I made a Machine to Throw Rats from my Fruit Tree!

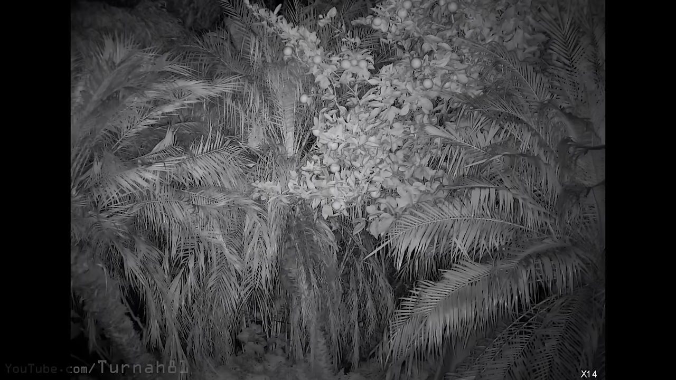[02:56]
Now, I have casually observed in the past that when I ran out into the backyard like a crazy man with a headlamp flashing about and shaking all the trees,
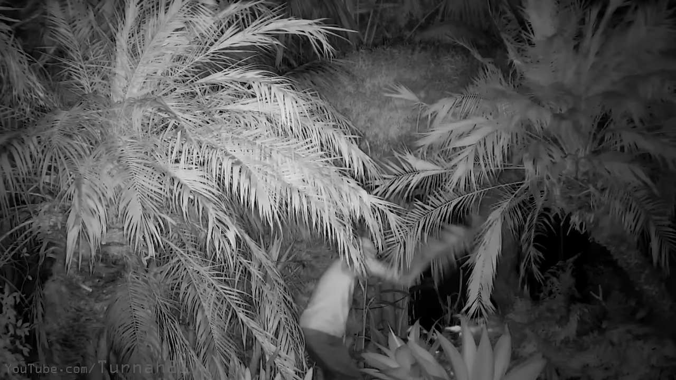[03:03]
all the rats would leave the fruit tree and even the backyard, not returning for at least an hour sometimes.
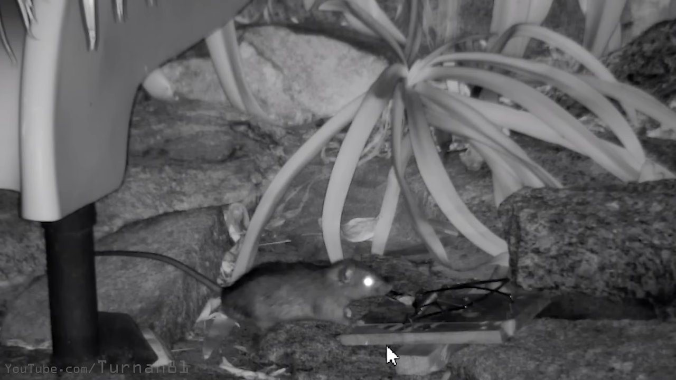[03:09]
If I did this all night, we would be able to keep the rats at bay until we're ready to harvest the fruit.
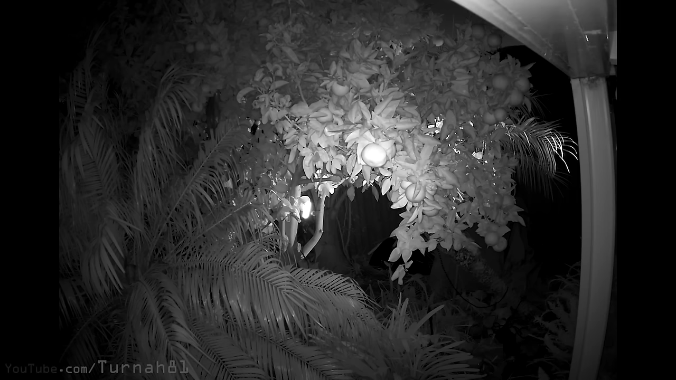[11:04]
It's almost completely dark outside. The light that you can see is invisible infrared that's being emitted by the cameras. You can get a rough idea here where the pan tilt zoom camera is as I move it around hunting for any rats that might be in the tree. It is now about 15 minutes after sunset and we have our first bit of rat activity. The little bugger is casually strolling down the fence. After hanging around in the shadows watching if the coast is clear, about an hour later he's finally making a move for the tree,
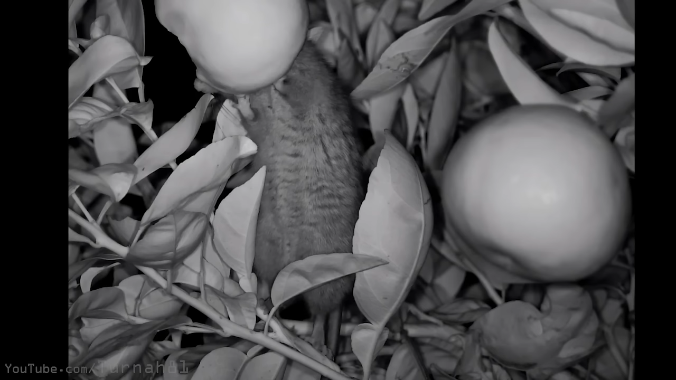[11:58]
He's got his hands in there, hooked over the edge. Yum, yum, yum, yum, yum, yum, yum. Just munching away. It looks like he's talking. Yum, yum, yum, yum, yum, yum. Ah, how many fingers they got? Three? I don't know. You know, he hasn't got a thumb sucked in. Have to eat with both your hands like that. Yeah, lick all your fingers. Ah, it's gross.
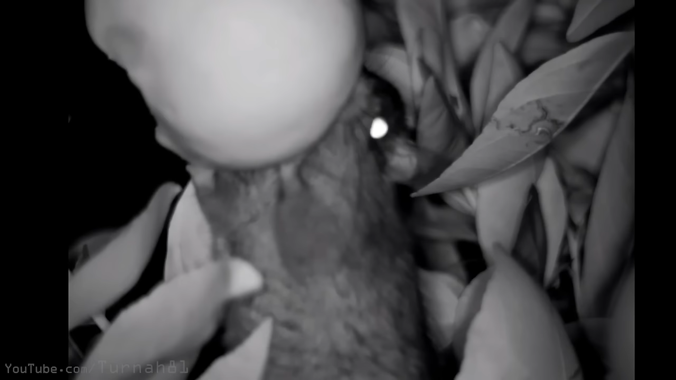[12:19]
I mean, we all have to eat, but you're a threat to humans and native species, so I don't like you. Let's test this thing out. I've got the remote switch in hand and have roughly framed the camera up to see where he goes. And 3, 2, 1, tree shaker time. At first I thought citrus-stealing Scrabbles here had completely left the tree, but if you look closely you can see his dirty little rat tail. He's perched himself up higher in the tree. It's definitely given him a good scare,
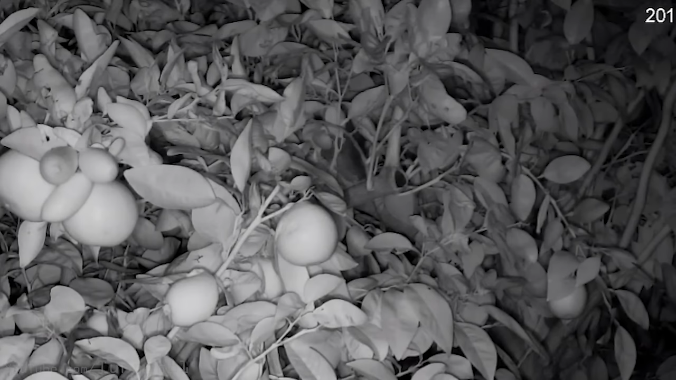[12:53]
but it looks like the repellent itself has blocked his only escape path, so he's quietly holding his ground, trying to work out what the threat is and hoping it will pass. Once we worked out what was going on, we get him back in our sights. I then hit the tree shaker button again. And it looks like he just keeps scampering around within the same branch.
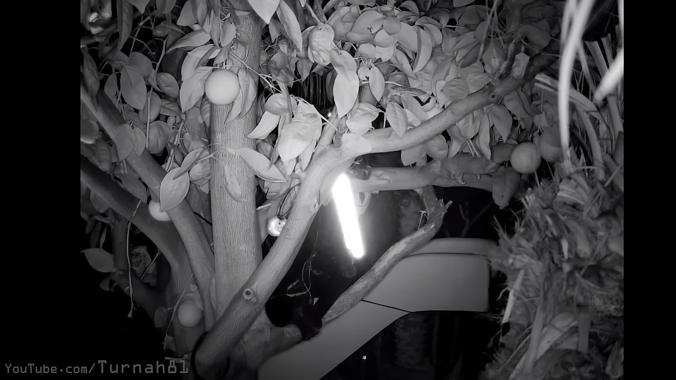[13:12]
Really, this is a pretty good example of why they are such successful sneaky little fucks. Compared to a mouse, which would just frantically dart all over the place,
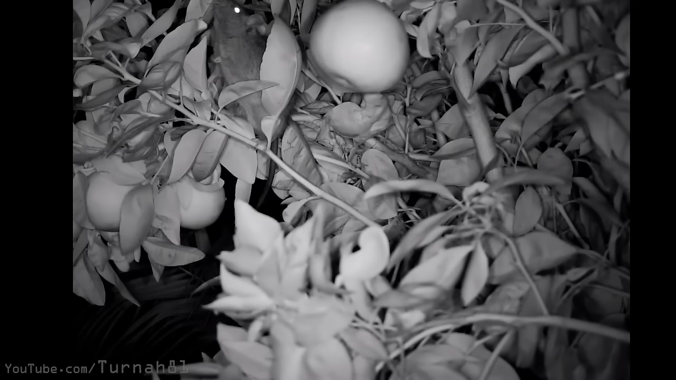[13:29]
They seem to have a good understanding of when to sneak around slowly, and also when their position has become compromised, and when to sprint. So I left it for a while, and because he hasn't left the branch, he's come back to the tangerine once he thought the humans had gone. We hit it again, and there was a similar result. He just hid in the darkness before returning to the tangerine. This happened a couple more times, then eventually I went out there to see if everything was operating okay and to scare him completely out of the tree.